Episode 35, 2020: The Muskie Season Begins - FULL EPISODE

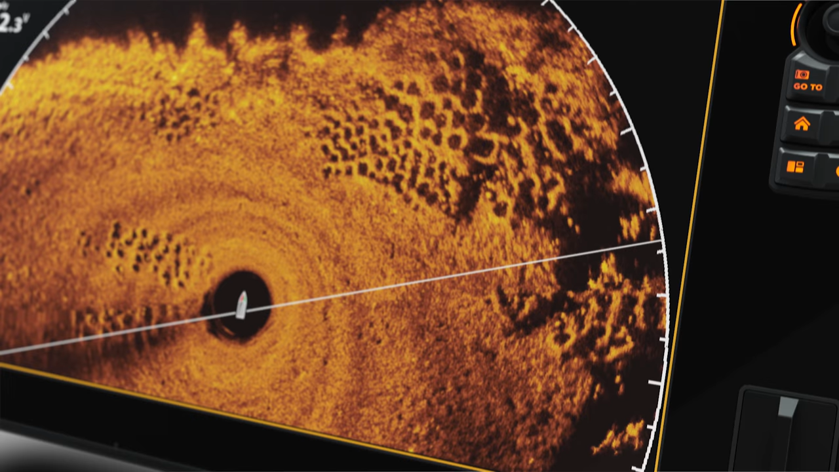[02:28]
So you can see fish and every detail in every direction.